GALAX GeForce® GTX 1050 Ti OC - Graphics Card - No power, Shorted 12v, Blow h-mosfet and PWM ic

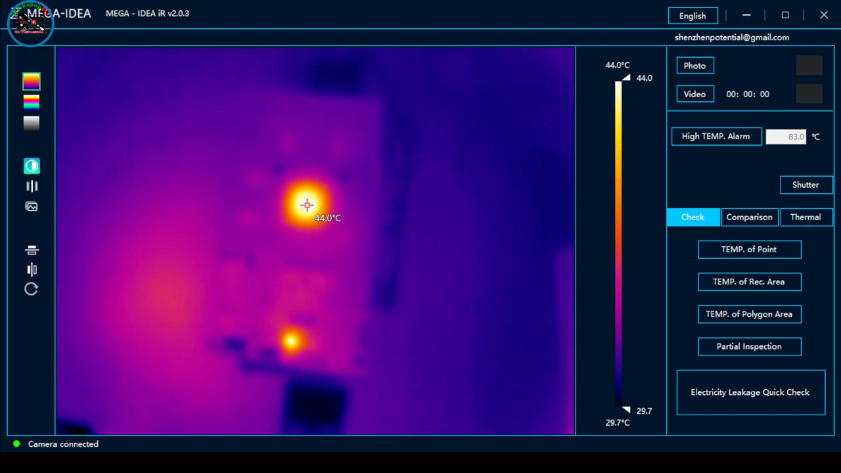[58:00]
On screen: spot 44.0°C, scale top 44.0°C, scale bottom 29.7°C
Okay, mabilisan lang. Okay, power on. Okay. Uminit ang chip. Okay, may display. Okay, turn off. So, let's see on the camera. Oops, nasaan? Naka-ano nga?